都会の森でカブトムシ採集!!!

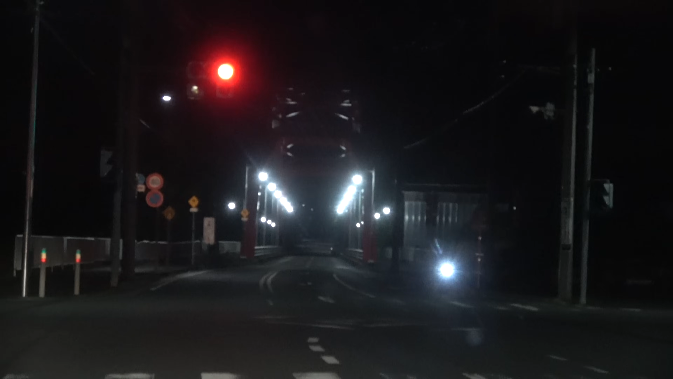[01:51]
ちょっと待って、全然見えてない。
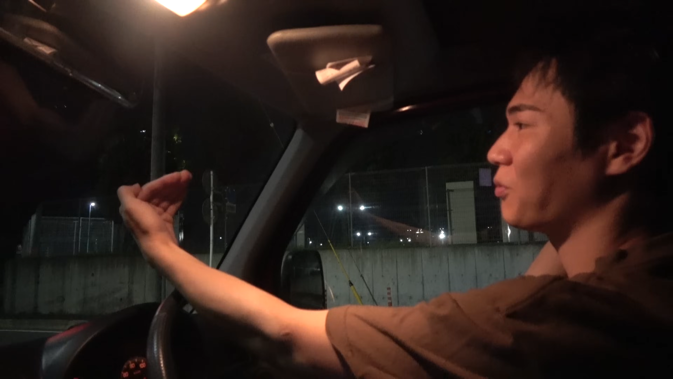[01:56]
こう山が向こうもこう平地があって、ここだけ谷になってるんですよ、この橋のところ。 うんうん、 ここの谷沿いが結構両側が森で、 うん、 ここから取れるんですよね。 うんうん、じゃああの橋にも飛んでくる可能性があるってことだね。 いやでもね、橋はもう最近こう街中はさ、LED 化されてるから、 うん、 LED ライトの中には飛んでこないから、こうやってとかね。
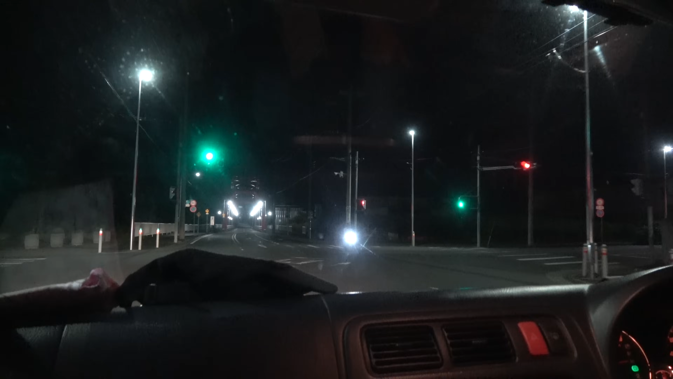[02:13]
うん、確かに。 だからここは無理だね。でもこの橋の下はもう森だから、 うん、 まあいると思うんだよ、また。こことこの次も橋なんだよね。 うんうんうん、
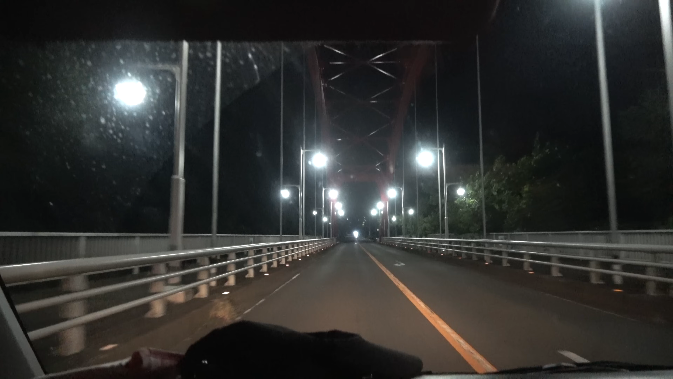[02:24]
ここがもう谷の上り坂のところなんですよ、ここが今。 谷の上り坂。
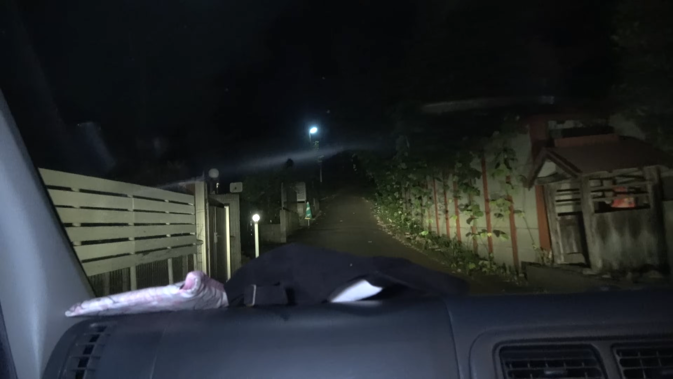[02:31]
さっき走った、橋の、その延長線にある谷、 うん、 の上り坂で、こう、両側がね、森になってるんですよ、こうやって。 ほ ん とだ、すごいね。 そうそうそうそう。 森だ。まさに。 で、ここにね、クヌギの木がなんかちょっと生えてて、 うん、 いるんすよね、クワガタが。